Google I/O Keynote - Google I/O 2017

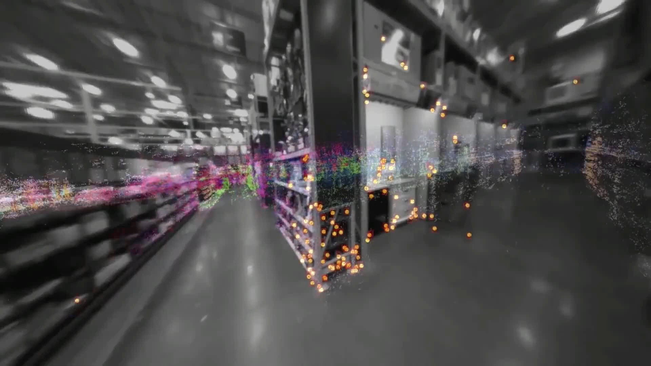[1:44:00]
And by comparing the feature points against previously observed ones, those colorful dots in the back, the phone can figure out exactly where it is in space, down to within a few centimeters.